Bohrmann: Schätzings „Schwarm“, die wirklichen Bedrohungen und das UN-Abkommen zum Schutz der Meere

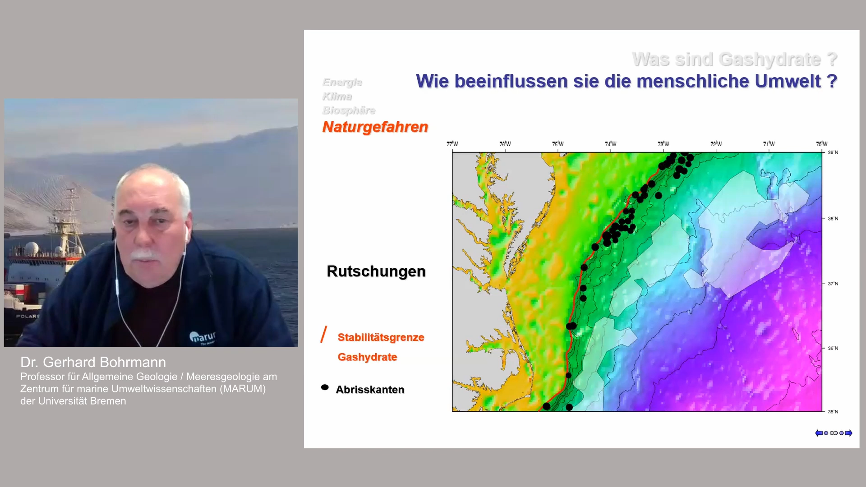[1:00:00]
Ich habe noch mal ein Beispiel aus Nordamerika mitgebracht, wo also Gashydrat vorkommen und solche Hangabrisskanten sehr genau mit der Stabilitätsgrenze von Gashydrat und diese rote Linie zusammenwirken.